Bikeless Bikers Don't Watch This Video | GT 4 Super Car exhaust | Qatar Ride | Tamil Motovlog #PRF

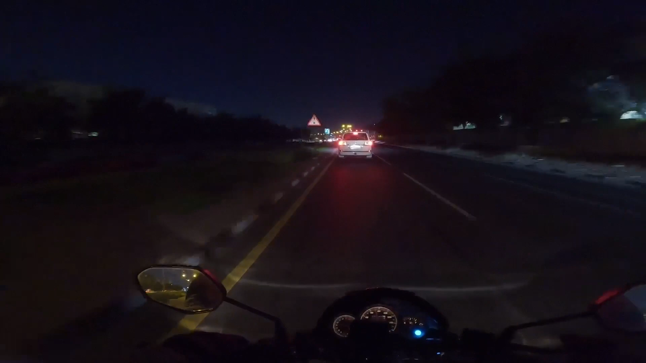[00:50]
போடா டேய் போடா போடா போடா போடா, எப்படியும் உனக்கு முன்னாடி நான் தந்தா போகிறேன். போடு சவுண்ட, இப்படி தான் முன்னாடி போகணும். திஸ் டைம் ஃபார் யூ.